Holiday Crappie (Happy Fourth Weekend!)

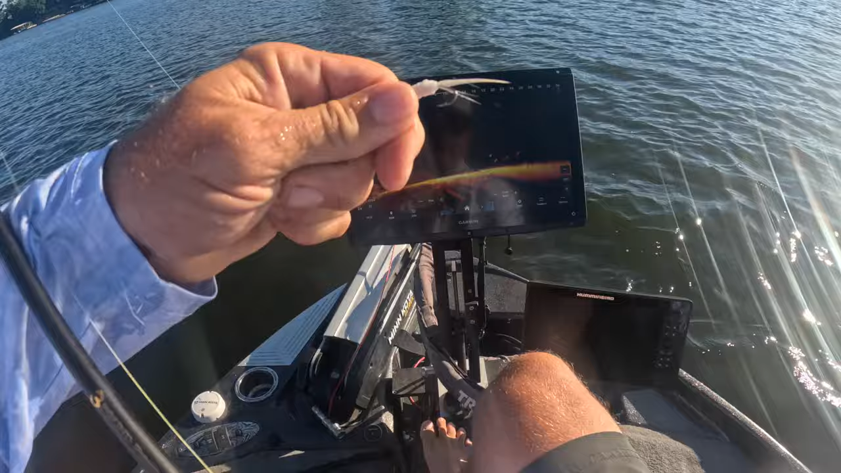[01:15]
Look at that nice little pile right there.
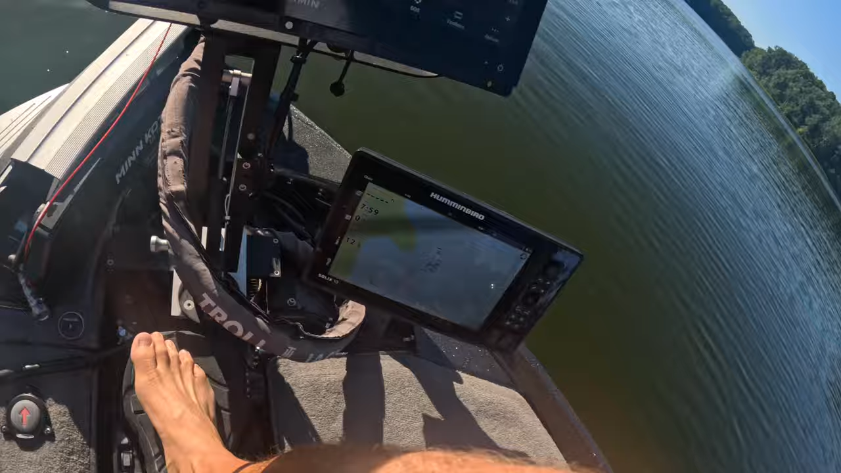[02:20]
So check it out right here, guys. That's an 8600 series. Now the reason why I went with an 8600 series is because they offer it in a 16-inch, I believe they even offered it maybe a 22-inch monitor size.
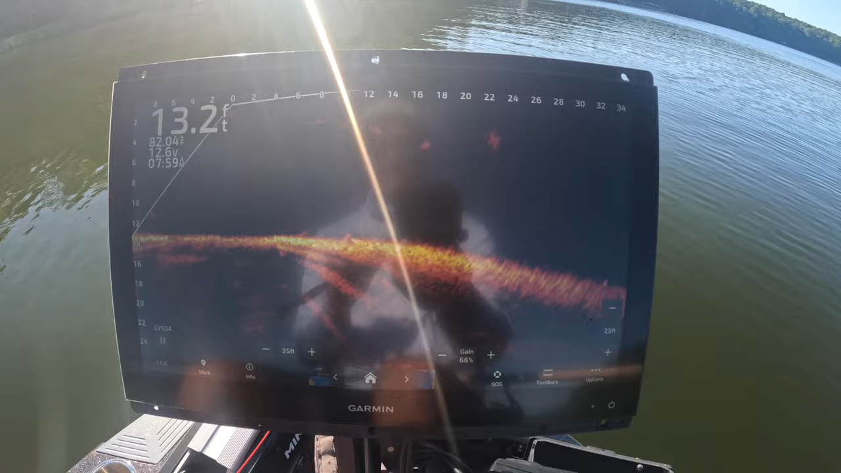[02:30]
On screen: depth 13.2 ft, water 82.04°F
All of these monitors available at PTG, but I went with the largest monitor.